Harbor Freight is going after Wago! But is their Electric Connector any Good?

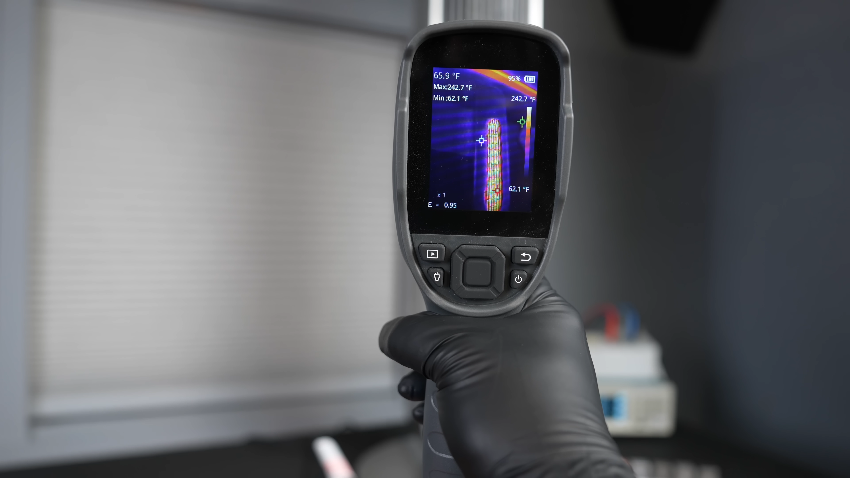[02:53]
On screen: spot 65.9°F, max 242.7°F, min 62.1°F, scale top 242.7°F, scale bottom 62.1°F
exactly I will measure the amount of heat coming off each of the three connectors.
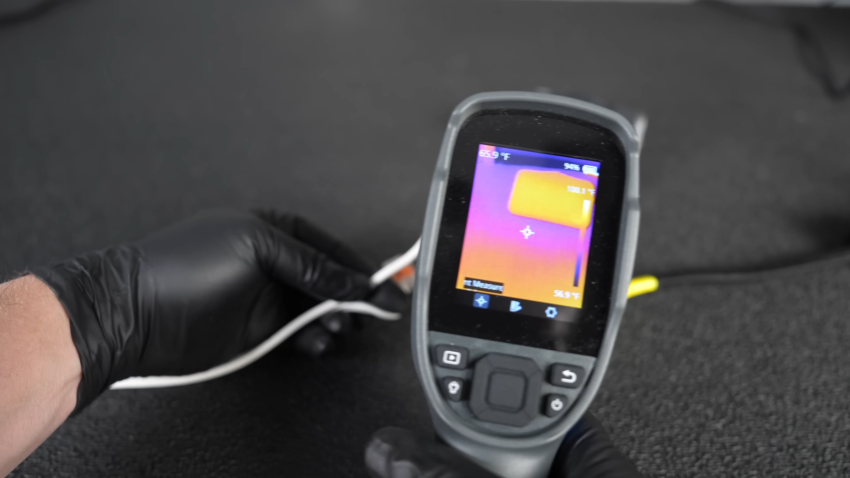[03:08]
On screen: scale bottom 56.9°F
At the 20 minute mark our first connector is getting 90 degrees Fahrenheit or 32 degrees Celsius.
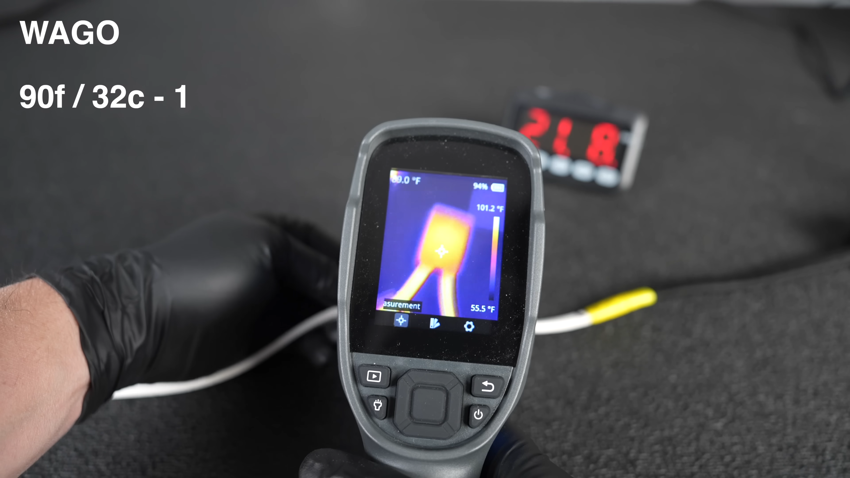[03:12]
On screen: scale top 101.2°F, scale bottom 55.5°F
Our middle connector which is likely our ground is reading just 76 degrees Fahrenheit or 24 degrees Celsius.
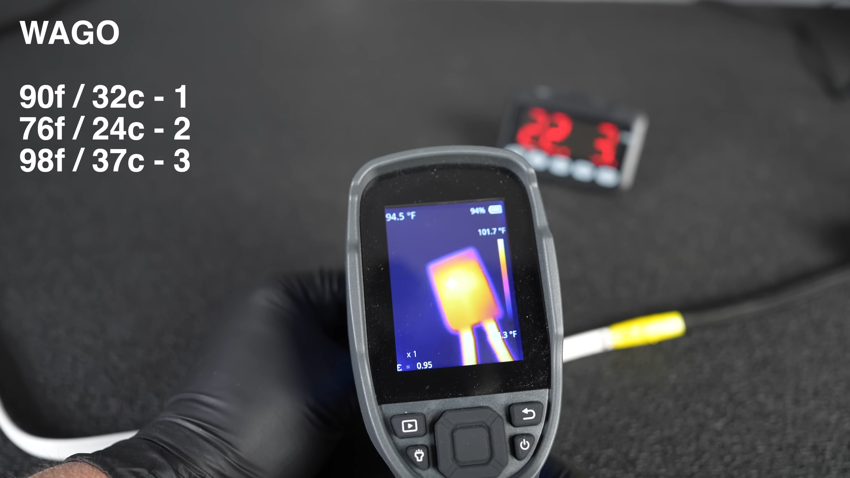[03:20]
On screen: scale top 101.7°F
And our third connector is reading 98 degrees Fahrenheit or 37 degrees Celsius.
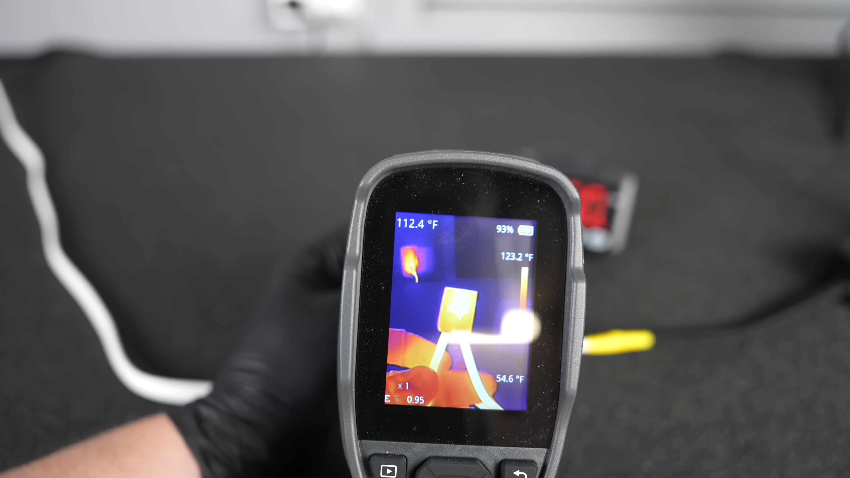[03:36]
On screen: spot 112.4°F, scale top 123.2°F, scale bottom 54.6°F
On connection one we're reading 112 degrees Fahrenheit or 44 degrees Celsius.
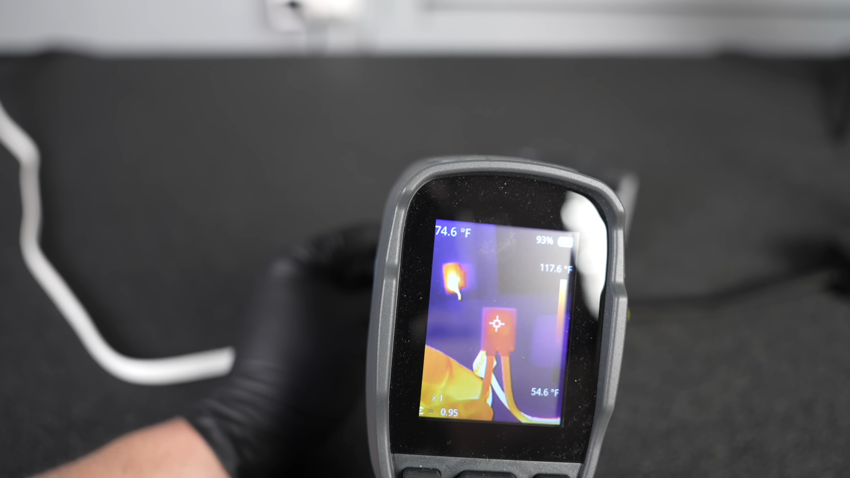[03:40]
On screen: spot 74.6°F, scale top 117.6°F, scale bottom 54.6°F
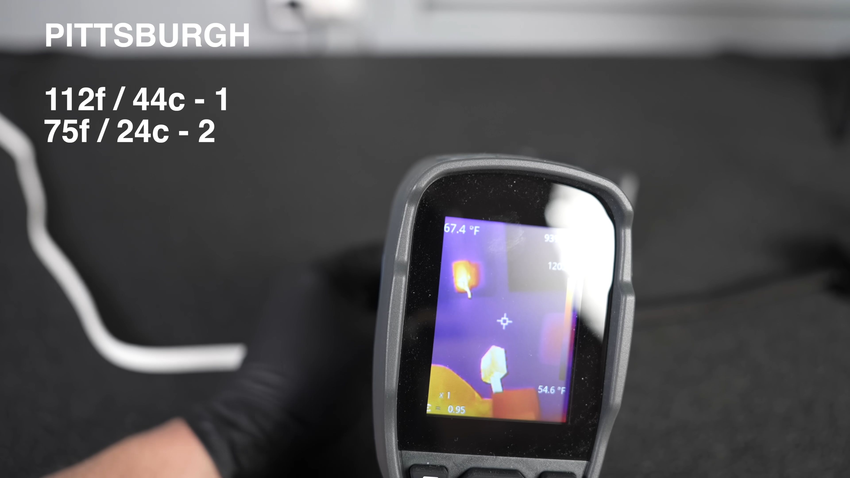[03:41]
On screen: spot 67.4°F, scale bottom 54.6°F
Our ground connector is reading 75 degrees Fahrenheit or 24 degrees Celsius.
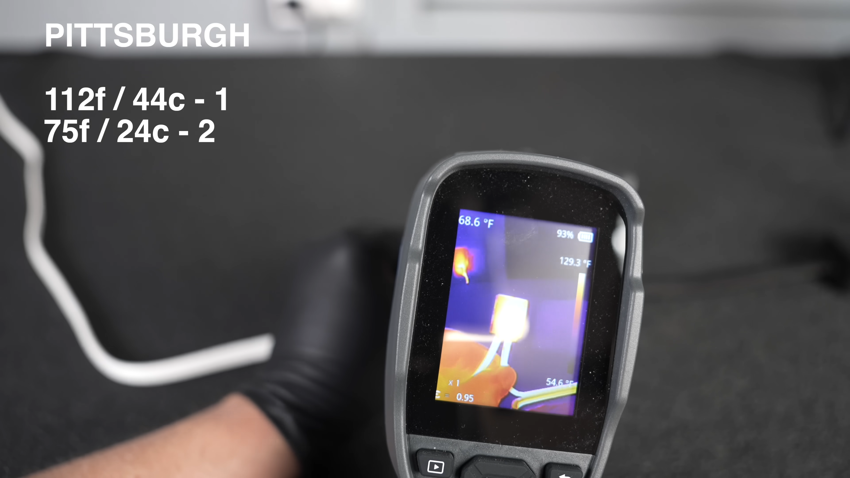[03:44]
On screen: spot 68.6°F, scale top 129.3°F
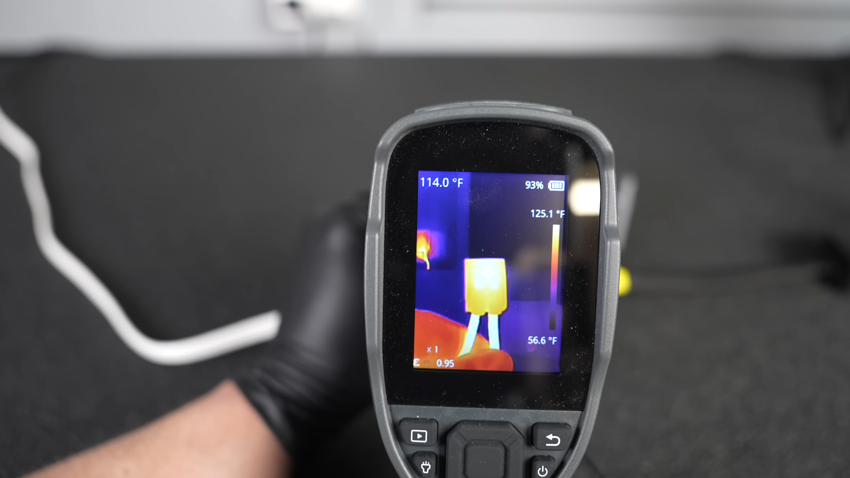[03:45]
On screen: spot 114.0°F, scale top 125.1°F, scale bottom 56.6°F
And lastly our third connector is reading 115 degrees Fahrenheit or 46 degrees Celsius.